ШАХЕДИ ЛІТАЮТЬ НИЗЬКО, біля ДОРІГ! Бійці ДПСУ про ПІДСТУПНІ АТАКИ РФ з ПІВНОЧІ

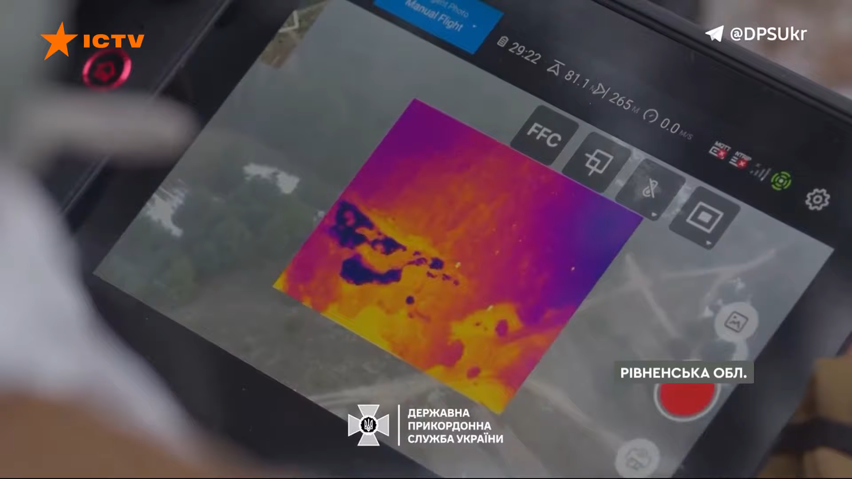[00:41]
Група попередньо 10 осіб зі сторони кордону в сторону квадрату агісів.